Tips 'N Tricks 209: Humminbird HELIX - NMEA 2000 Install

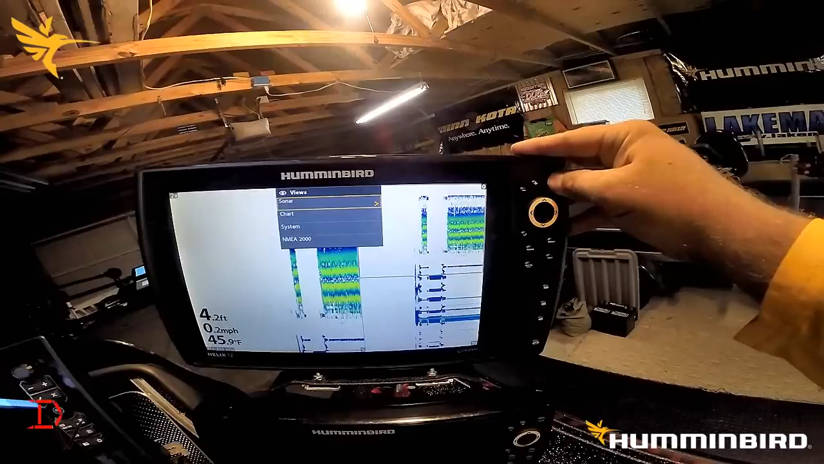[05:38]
On screen: depth 4.2 ft, water 45.9°F, speed 0.2 mph
You'll see the different views. Sonar chart system NEMA 2000.
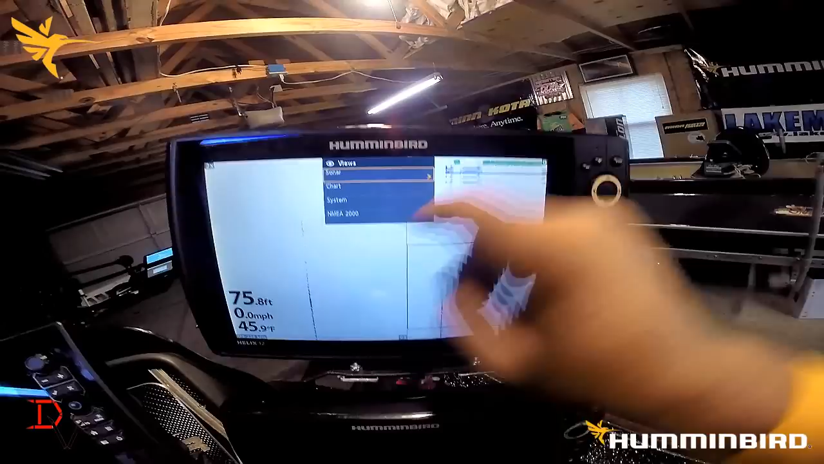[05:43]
We're going to NEMA 2000.
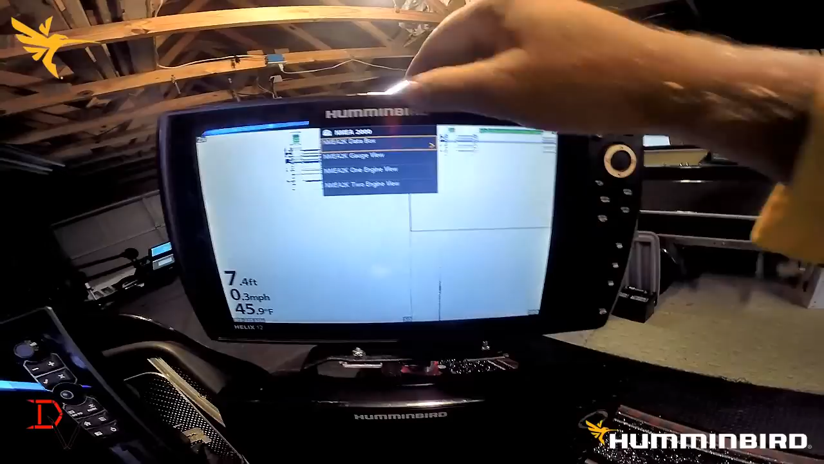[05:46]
You have the data box view, the gauge view, a one engine or a two engine view.
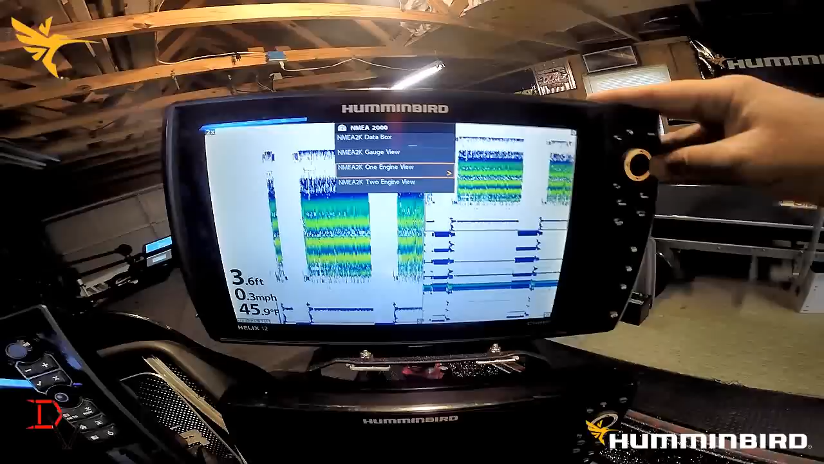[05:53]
On screen: depth 3.6 ft, water 45.9°F, speed 0.3 mph
We're going to go to the single engine and this is our NEMA 2000. You can actually see we're reading engine temperature right now.
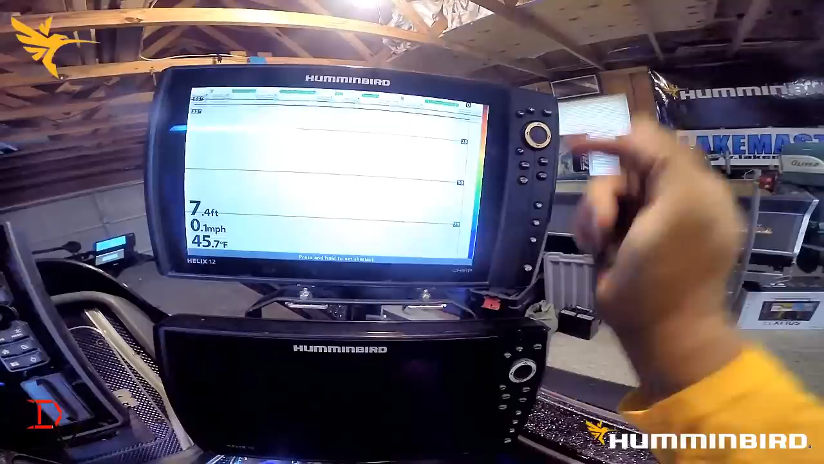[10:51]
On screen: depth 7.4 ft, water 45.7°F, speed 0.1 mph
If I want to go sonar of my three favorite presets, you can set this up as a preset.